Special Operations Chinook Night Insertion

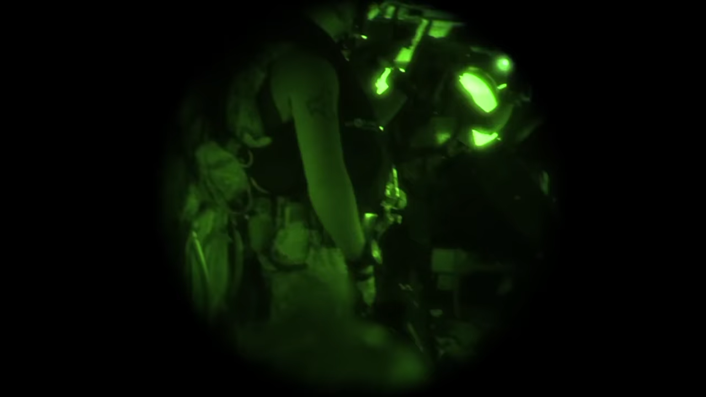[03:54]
Roger. Utility. Sir Roger. We're gonna go ahead and try to get these guys. 30 seconds. Roger, 30 seconds.
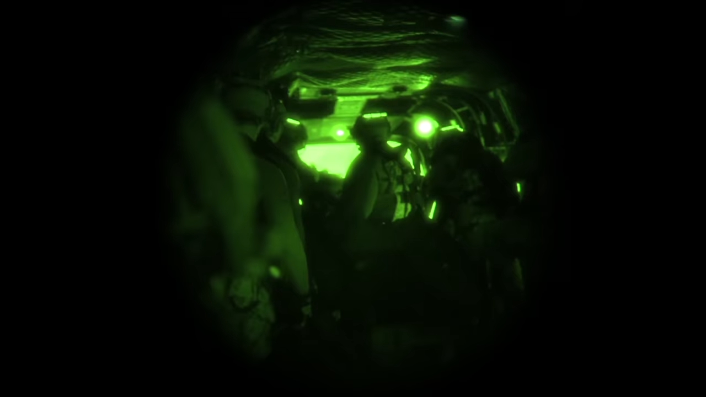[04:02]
I got you at 70 knots. Slow that. 2-1, hold your down. 4 knots, looking good. Radar camera is in. Green light. Fatal heat is on, green light coming on. Roger. Boat's going away. 4 knots, 10 feet. Boat's away. Hold the speed, 5 knots.
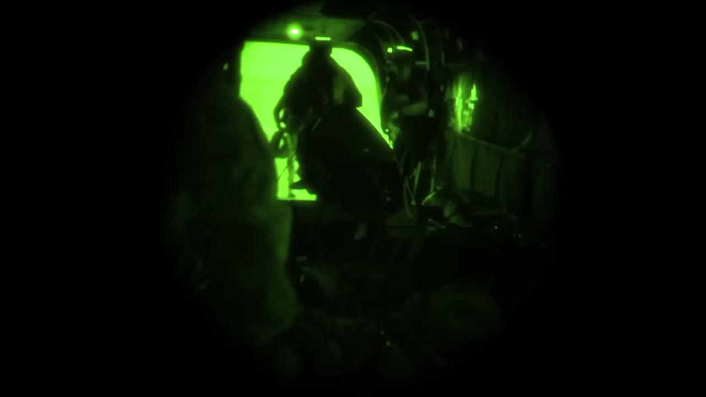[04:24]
Looking good. 10. Hold the speed, here's 6 knots, hold the speed. Second buddy.
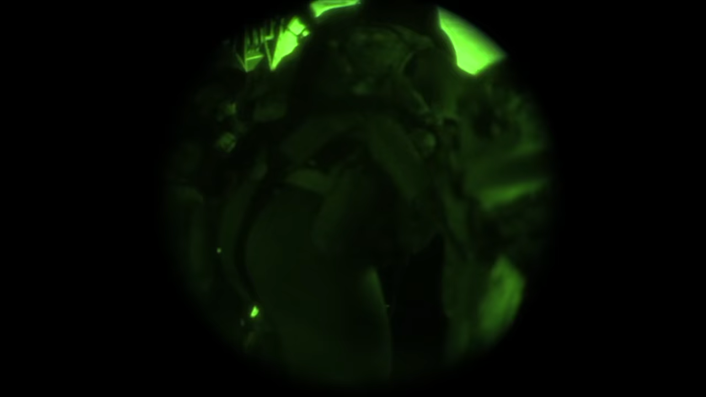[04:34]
Going on the roller.
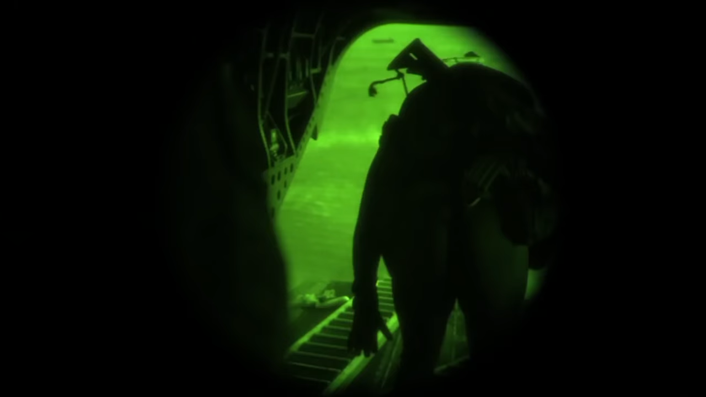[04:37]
Got torp, we're good. Keep with second casters.
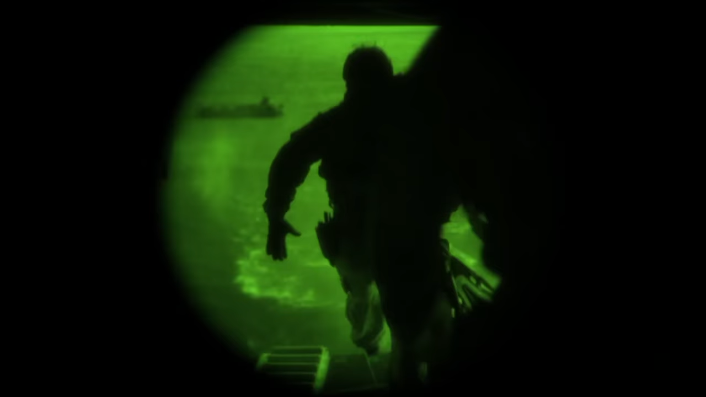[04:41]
Looking good. 5 knots, 10 feet. Yeah, one more.
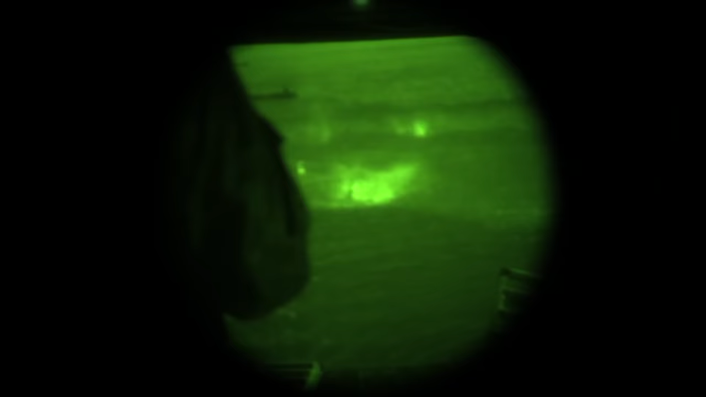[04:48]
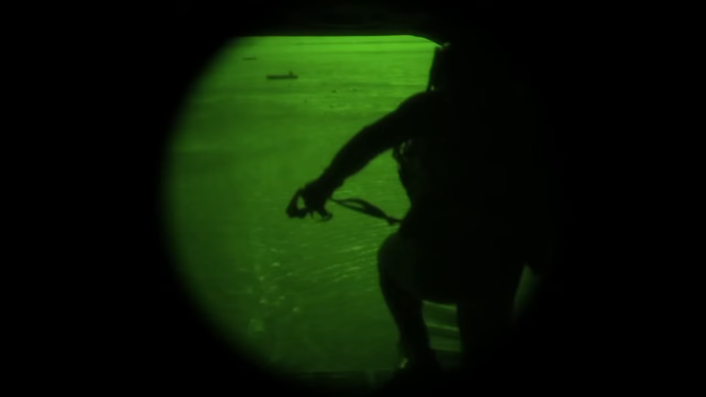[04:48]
5 knots, 10 feet. Looking good. Last man's away.
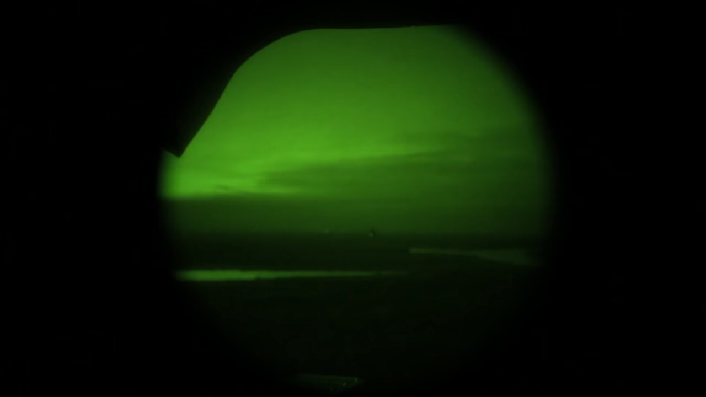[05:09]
Coming off the water. Roger. Increasing airspeed.